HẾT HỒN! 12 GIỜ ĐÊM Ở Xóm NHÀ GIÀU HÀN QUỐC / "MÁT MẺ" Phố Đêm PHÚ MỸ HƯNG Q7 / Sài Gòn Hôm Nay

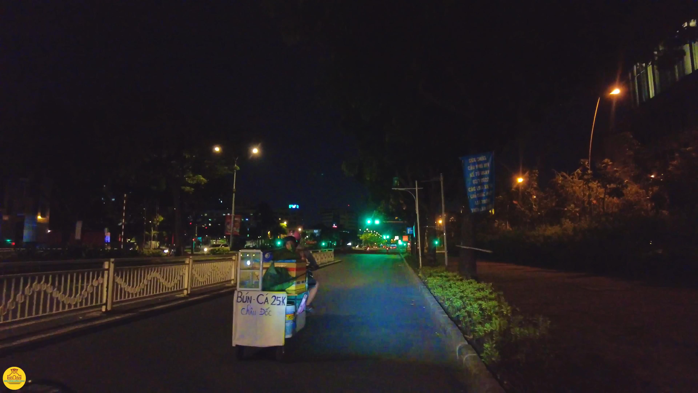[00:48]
Dạ, Sài Gòn hôm nay xin kính chào cô bác anh chị và các bạn.
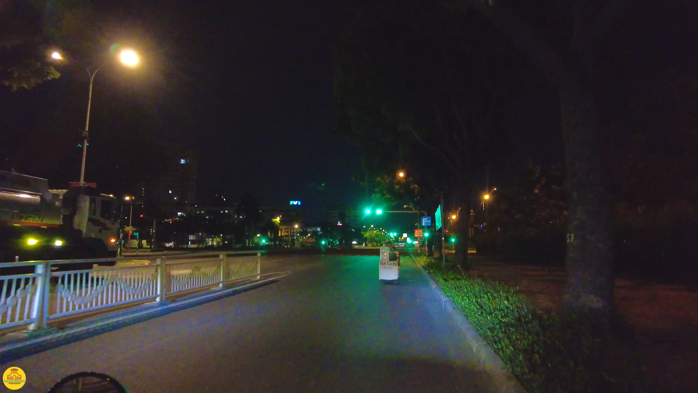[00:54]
Bây giờ là 11 giờ 20 phút tối ngày 1 tháng 6 năm 2023.
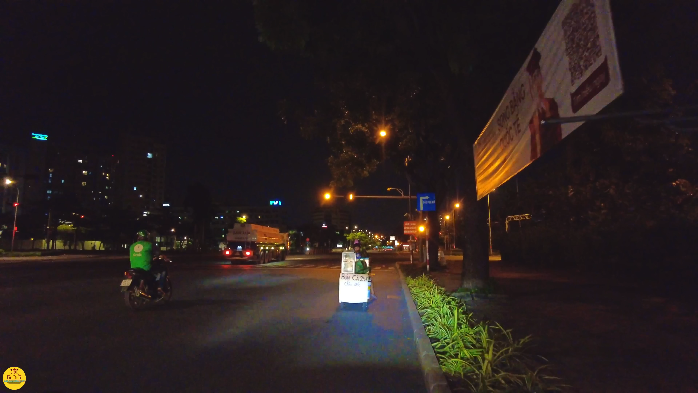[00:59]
Đây có một xe bún cá 25.000, bún cá Châu Đốc. Đó, em đang chạy ở trên con đường Nguyễn Văn Linh giao với lại con đường Nguyễn Lương Bằng nơi khu vực Phú Mỹ Hưng, thưa cô bác anh chị. Đây là ngã tư này, bên phải về khu chế xuất Tân Thuận, Huỳnh Tấn Phát. Bên trái chạy về Bình Điền, An Lạc. Buổi tối
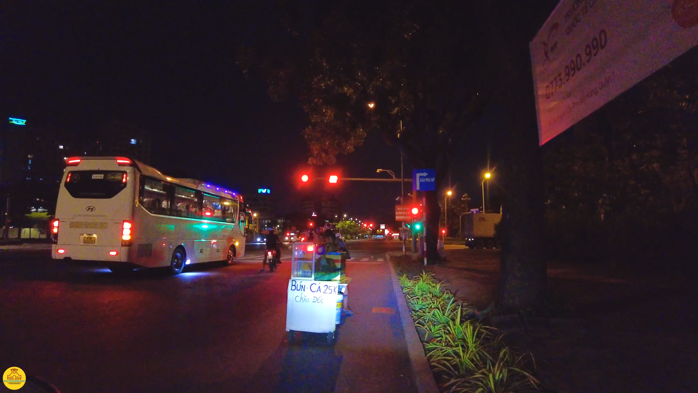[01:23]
hôm nay em mời cô bác anh chị đi dạo phố một chút ở khu vực nhà giàu Phú Mỹ Hưng. Và bây giờ thì 11 giờ 20 rồi đó, gần nửa khuya rồi. Đấy, phía trước đi thẳng thì chúng ta đi về chợ Tân Mỹ, thưa cô bác anh chị. Đấy, kính chúc cô bác anh chị và các bạn có một buổi tối dạo phố thật là thú vị, nhiều niềm vui và sức khỏe. Đó, buổi tối người ta đi làm về đó, sau một ngày vất vả mưu sinh.
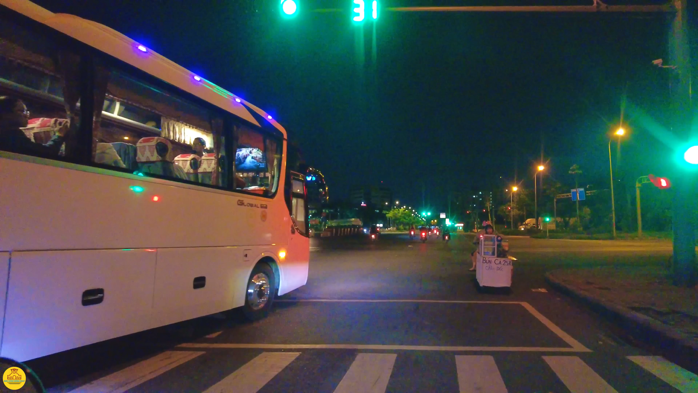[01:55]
Xe này đang quẹo phải.
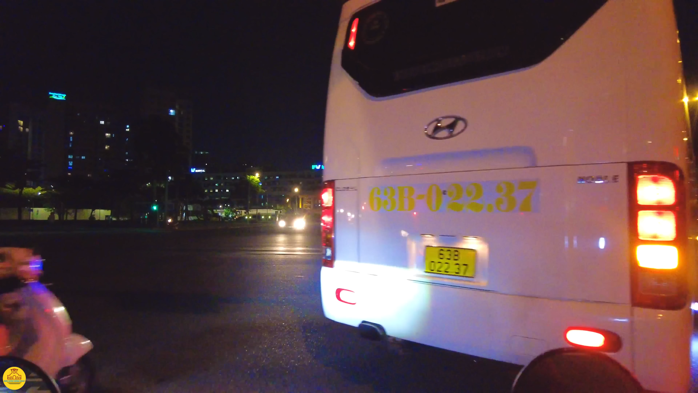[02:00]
Ở đây đi thẳng thì cô bác anh chị về chợ Tân Mỹ.
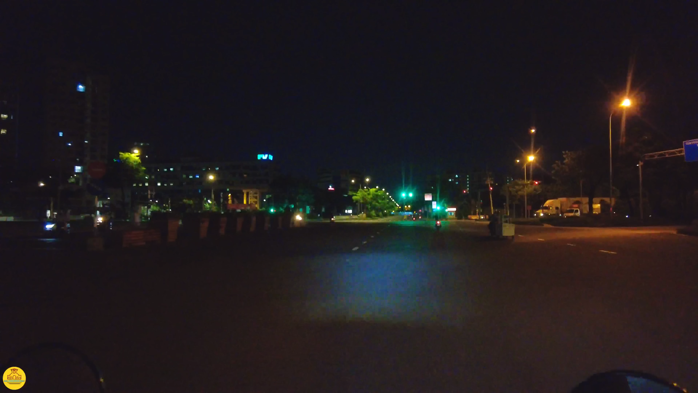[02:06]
Em sẽ quẹo trái trên con đường Nguyễn Văn Linh, hướng một chút về khu phố nhà giàu Phú Mỹ Hưng. Tất nhiên Phú Mỹ Hưng nó rộng lớn lắm, thưa cô bác anh chị. Đoạn này là chúng ta sẽ đi về hướng của cái trung tâm thương mại Vivo City đó, hoặc là về hướng huyện Văn Linh với huyện Hữu Thọ. Bên trái em là Crescent Mall, khu vực cầu Ánh Sao, thưa cô bác anh chị.
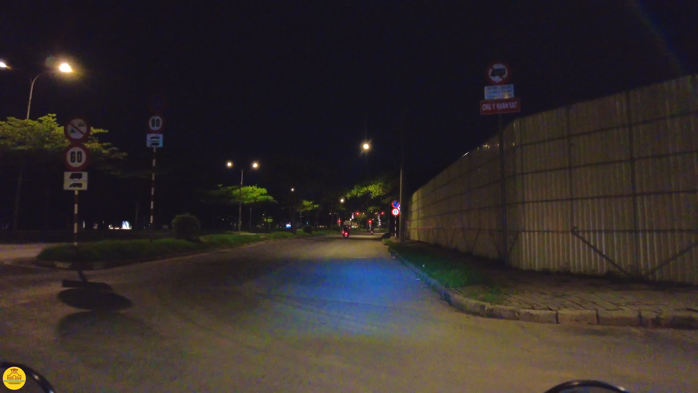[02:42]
Bây giờ gần 12 giờ tối, giờ khuya rồi, cho nên là phố xá nó sẽ vắng hơn một chút. Hôm nay thì em đi rất là khuya,
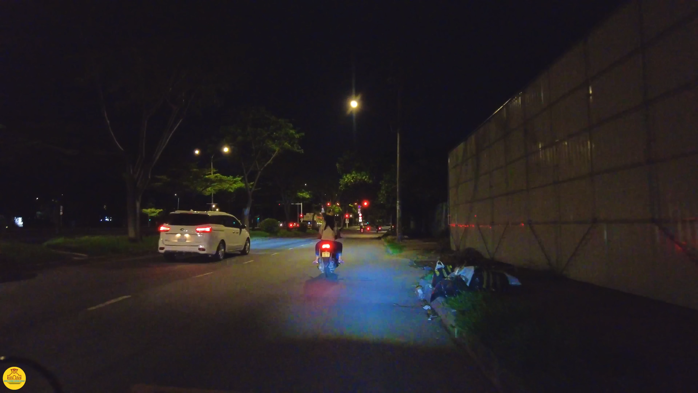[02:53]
có một chút công việc ban ngày tới giờ mới sắp xếp mời cô bác anh chị đi dạo phố. Lâu lâu thôi chúng ta đổi một chút cái không khí con cò mà đi ăn đêm đây. Đường Nguyễn Văn Linh này thì
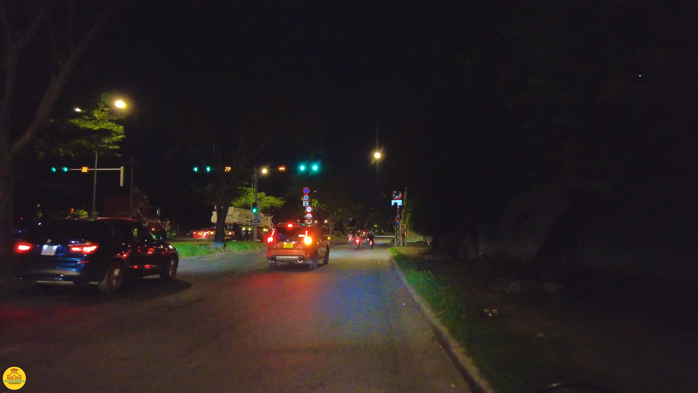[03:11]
phía sau lưng là khu chế xuất Tân Thuận, phía trước thì đi về quốc lộ, cho nên là xe công nhiều.
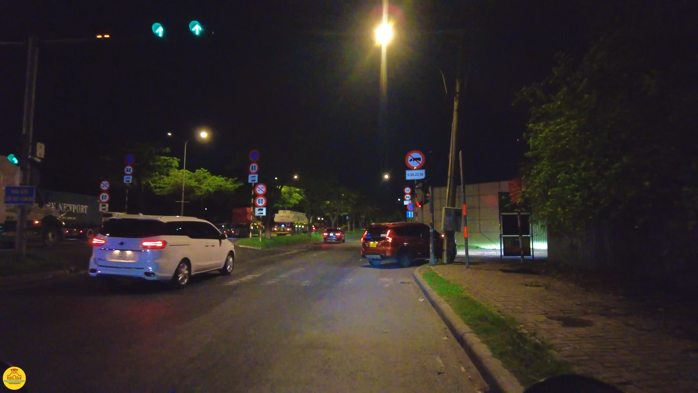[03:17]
Cô bác anh chị thấy là bên trái của em toàn là xe công, xe bồn chạy không thôi. Đi khuya khuya như thế này thì chắc chắn là không thấy cái cảnh kẹt xe ồn ào náo nhiệt đâu, mà đôi khi thì nó còn vắng nữa.
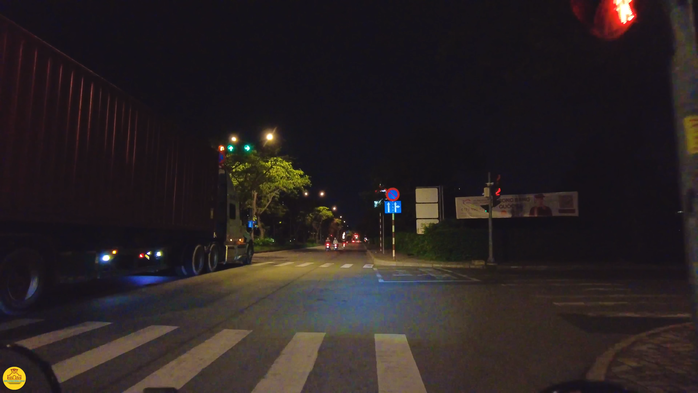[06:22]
Phía trước thì chúng ta sẽ đi tới cái ngã tư lớn, đó là Nguyễn Hữu Thọ và Nguyễn Văn Linh, nơi đang xây dựng cái hầm chui.
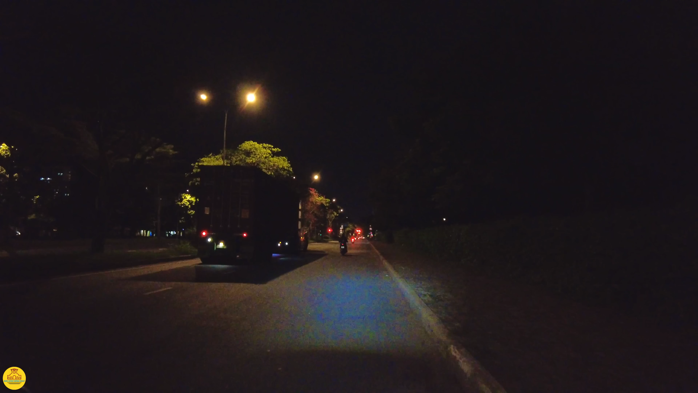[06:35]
Cái hầm này nghe đâu là cũng khánh thành để đưa vào sử dụng giảm ùn tắc, nhưng mà cho tới bây giờ chưa thấy động tĩnh gì. Mà nhiều khi làm cái hầm ở đó nó còn đường xá nó xấu hơn, xe cộ khó đi hơn. Tối ở trong mấy cái đường này xe công người ta đua nhau chạy luôn á, cũng ghê.
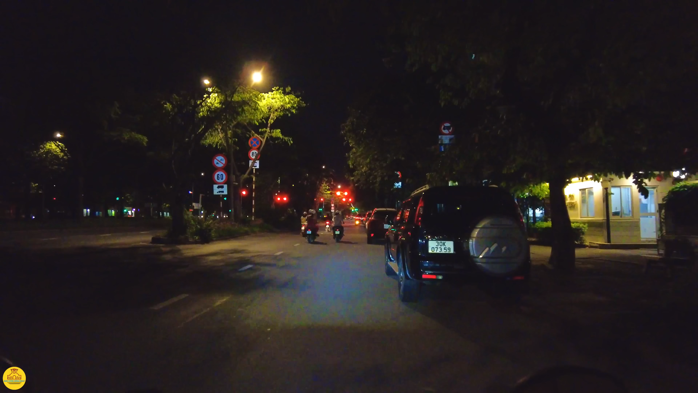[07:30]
Ở đây có con đường Bùi Văn Đoàn, là một con đường lớn. Chắc là ở bên tay phải của em nè,
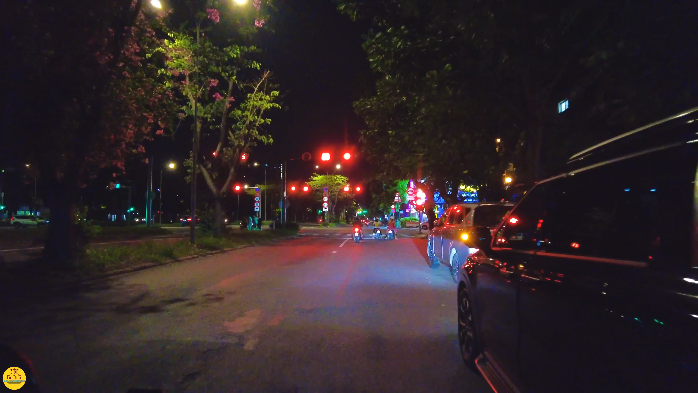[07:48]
ngay cái ngã tư.
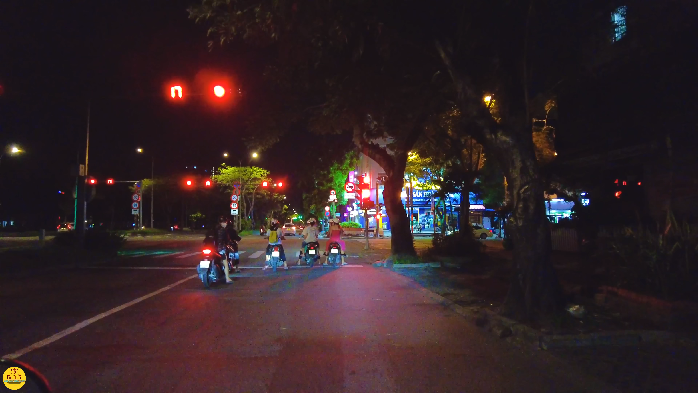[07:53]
Đây là ngã tư đường Nguyễn Văn Linh với lại chắc là Bùi Văn Đoàn đây. Em mời cô bác anh chị quẹo bên tay phải con đường Bùi Văn Đoàn nha.
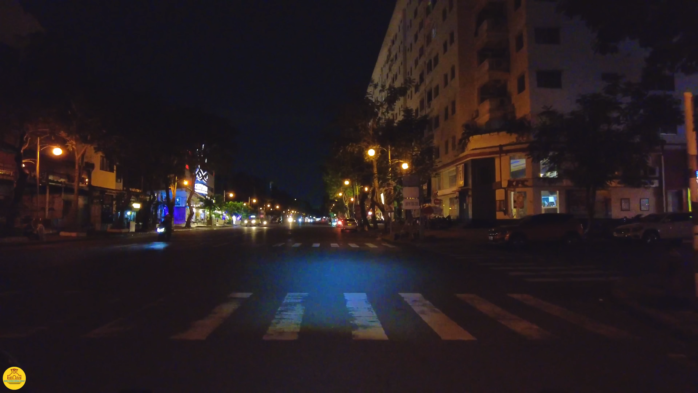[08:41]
À, đây là con đường Bùi Văn Đoàn. Có những hàng quán người ta đang kinh doanh buôn bán cả đêm.